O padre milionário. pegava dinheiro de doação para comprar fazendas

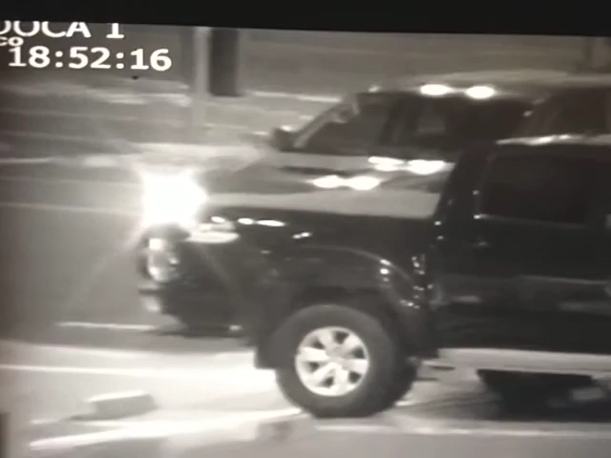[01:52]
a diretora financeira da FIP, Ruane Carolina Azevedo Martins, entregando uma parte do dinheiro a um dos criminosos.